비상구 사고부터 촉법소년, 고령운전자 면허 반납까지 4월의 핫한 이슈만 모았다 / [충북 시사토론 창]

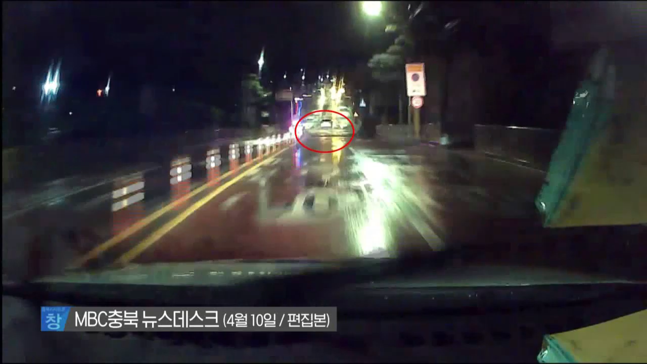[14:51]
어두운 밤 빗길을 뚫고 하얀색 SUV 차량이 시속 150km에 육박하는 속도로 도로를 질주합니다.
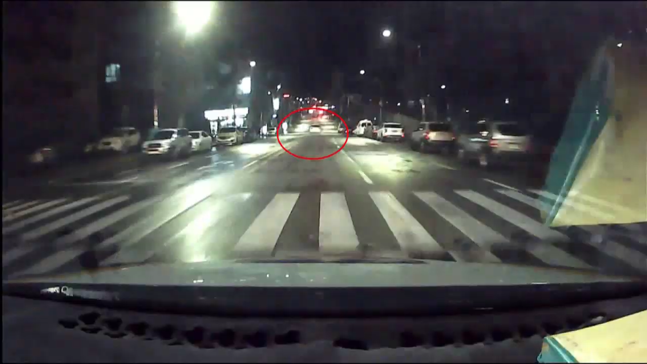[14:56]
순찰차의 추격을 따돌리며 도주하던 차량은 농촌길에
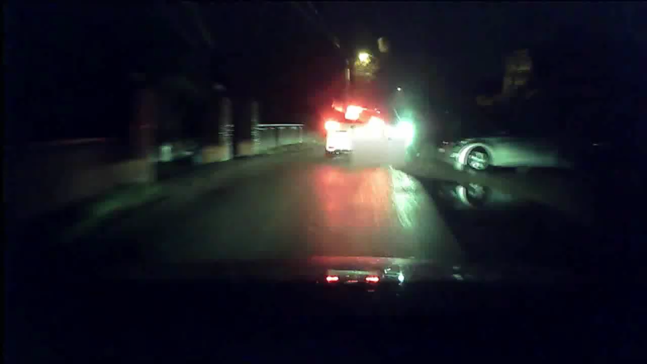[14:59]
들어선 뒤 맞은편에서 오던 차량에 막혀 결국 멈춰섭니다.